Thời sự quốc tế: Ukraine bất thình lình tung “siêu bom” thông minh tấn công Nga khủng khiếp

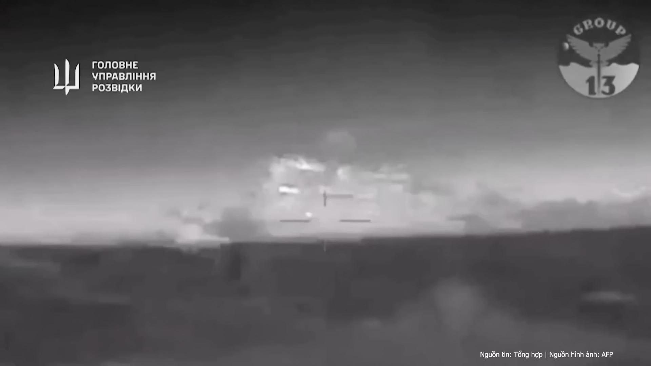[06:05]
Đại diện của Cộng tình báo Quốc phòng Tổng bộ Quốc phòng Ukraine Andrei Zuzov mới đây đã thông báo rằng hầu hết thủy thủ đoàn trên tàu đổ bộ cơ lớn Tseya Konikov của Nga mà bị phá hủy ở Biển Đen đã không thể sống sót.
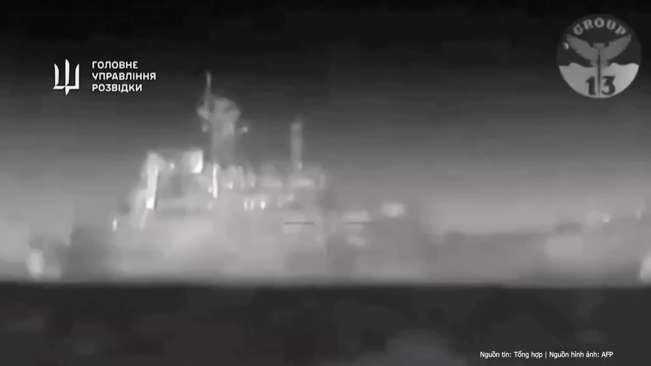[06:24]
Một tàu địch bị phá hủy không thể sửa chữa được. Ngoài hàng hóa trên tàu còn có đạn dược. Được biết, hầu hết thủy thủ đoàn của tàu đổ bộ lớn Tseya Konikov đã không thể sống sót.
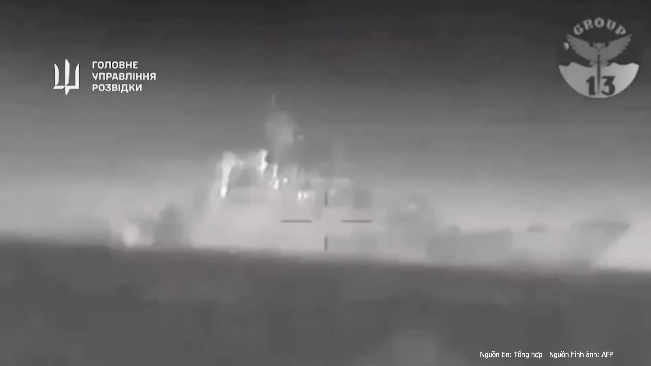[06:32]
Thông tin về số lượng thành viên của phi hành đoàn đã thiệt mạng đang được xác định.
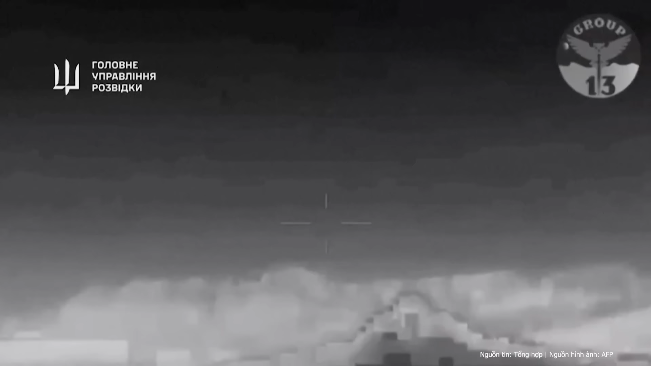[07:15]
đã tấn công tàu đổ bộ cỡ lớn lớp Tseya Kunikov của Nga ở Biển Đen.
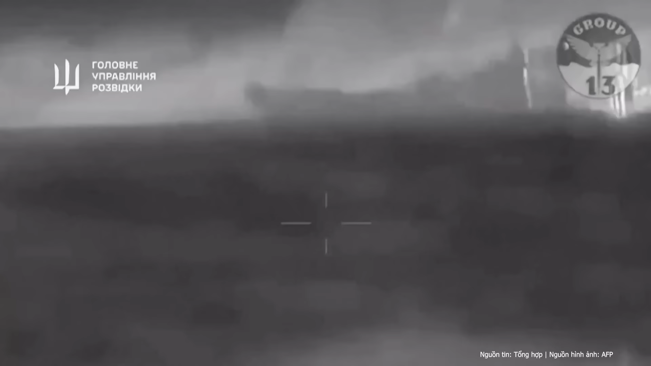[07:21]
Cơ quan Tình báo Quốc phòng Ukraine chính thức thông báo rằng
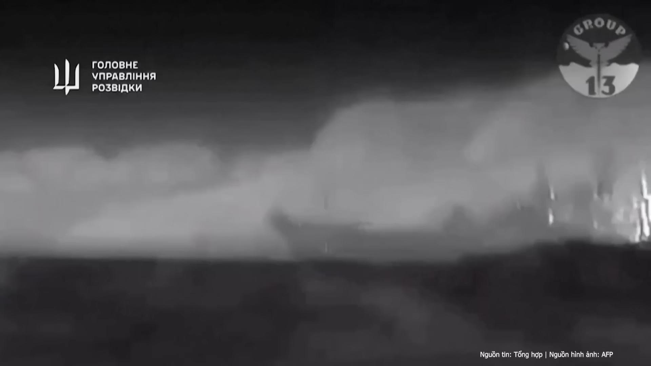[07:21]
tàu chiến đã bị máy bay không
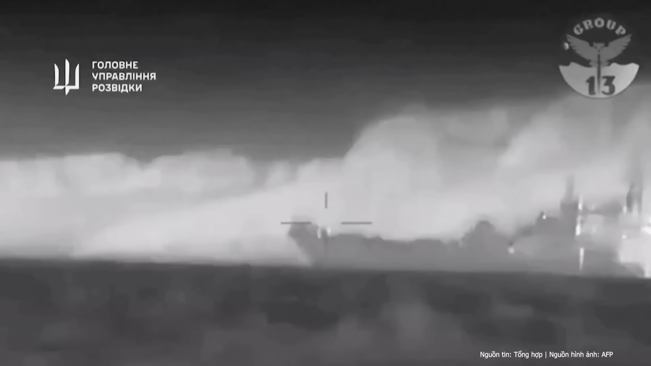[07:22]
người lái hàng hải Makura V-5
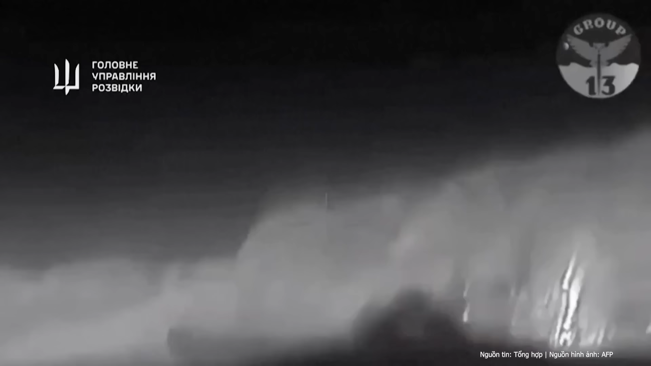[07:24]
đánh chìm và công bố một đoạn video được cho là về vụ tấn công.
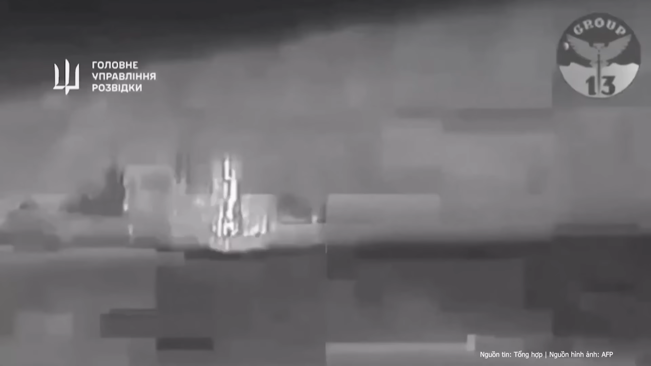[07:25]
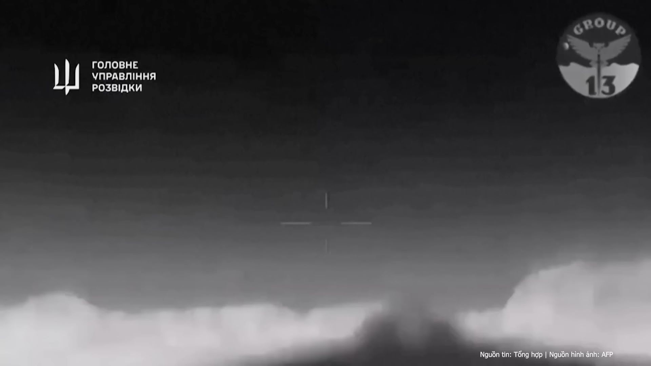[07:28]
Sau đó, Bộ Tổng tham mưu của các lời lượng vũ trang Ukraine đã xác nhận thông tin về việc tàu đổ bộ cỡ
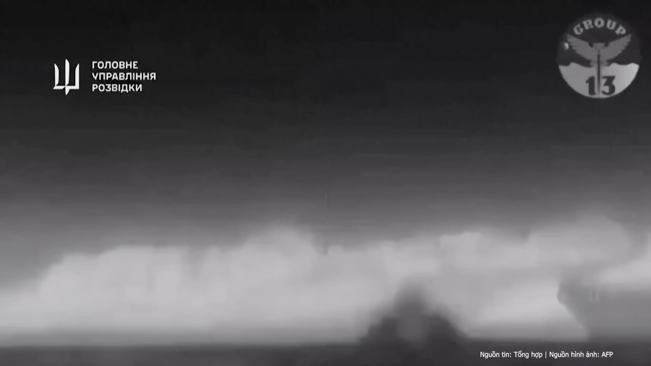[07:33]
lớn Tseya Kunikov của Nga bị
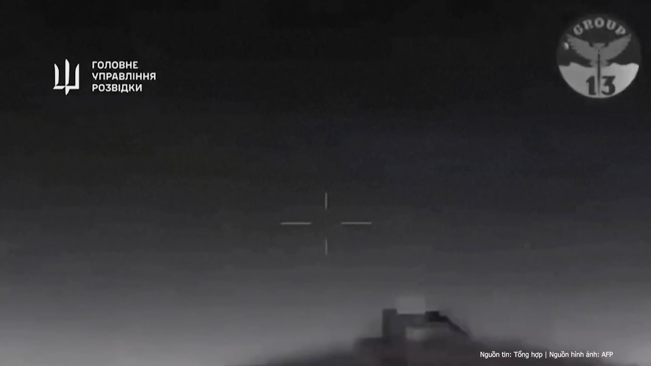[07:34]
phá hủy khi đang ở vùng lãnh hại Ukraine gần Aluka vào thời điểm đó.
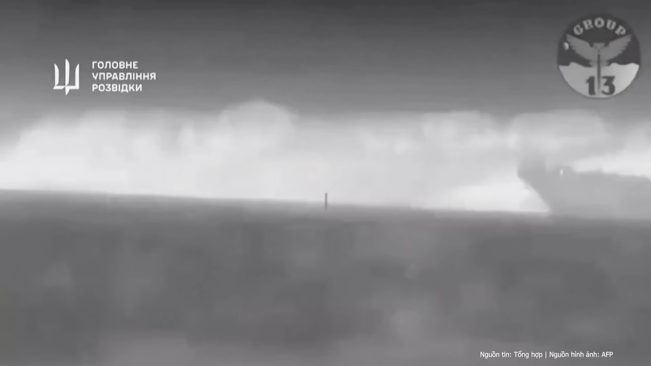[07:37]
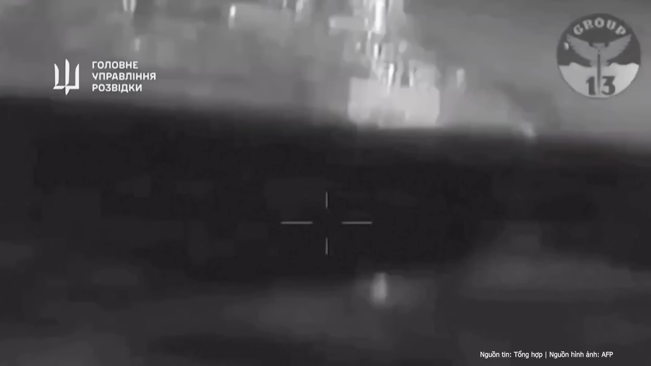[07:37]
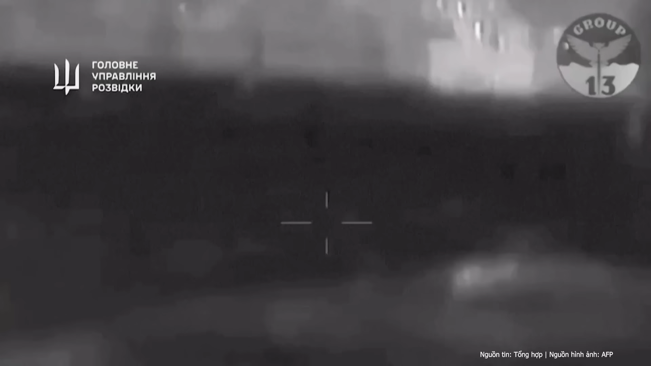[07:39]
Bộ Tổng tham mưu các lời lượng vũ trang Ukraine sau đó đã xác nhận thông tin về việc
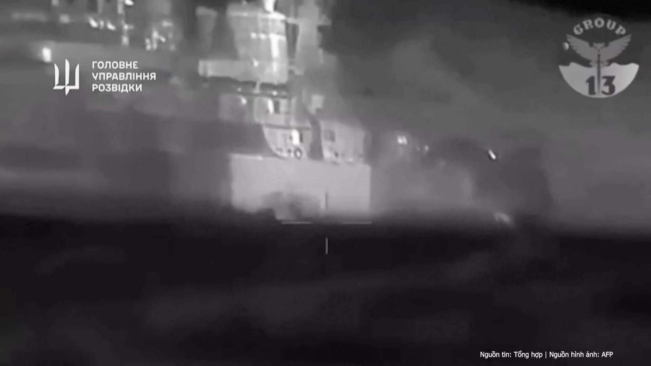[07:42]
tàu đổ bộ cỡ lớn Tseya Kunikov của Nga bị phá hủy khi đang ở vùng lãnh hại Ukraine gần Aluka vào thời điểm đó.